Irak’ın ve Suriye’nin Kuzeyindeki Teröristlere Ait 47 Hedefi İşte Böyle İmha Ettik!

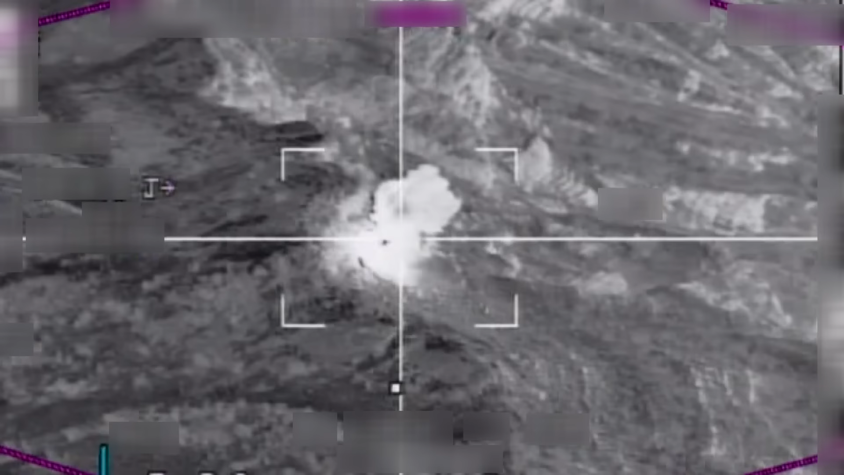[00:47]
Çok güzel. 11 11 numara anlaşıldı, beklemedeyiz.
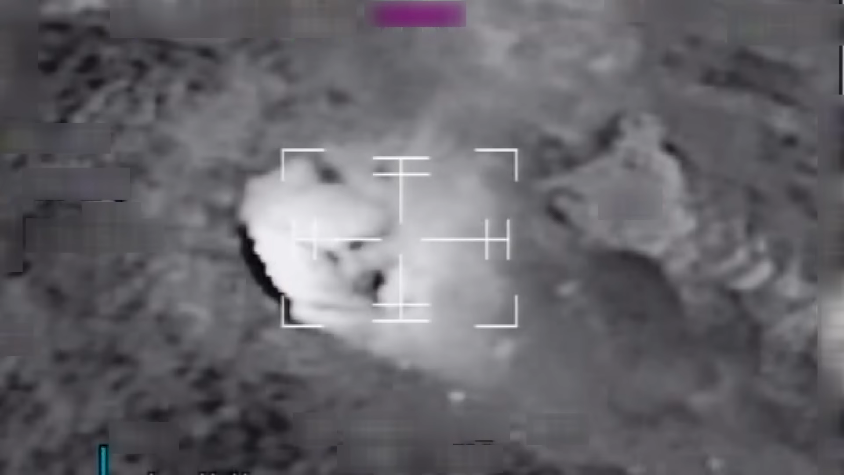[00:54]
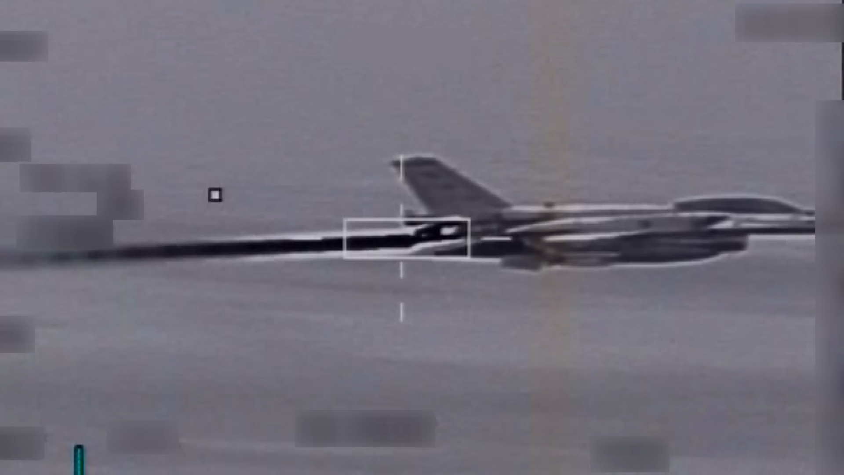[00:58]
Yavuz 2 numara için belir kapalı.
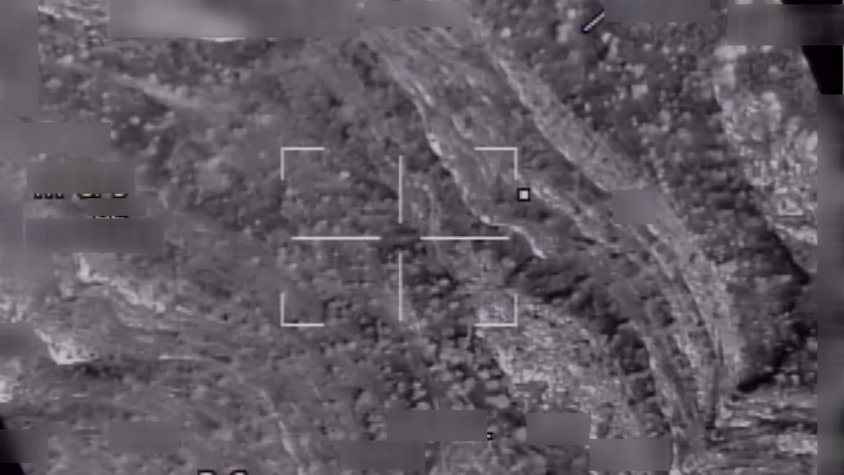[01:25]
Başımız sağda 3-4. 2. 1 numara 2 atışta güzel oldu.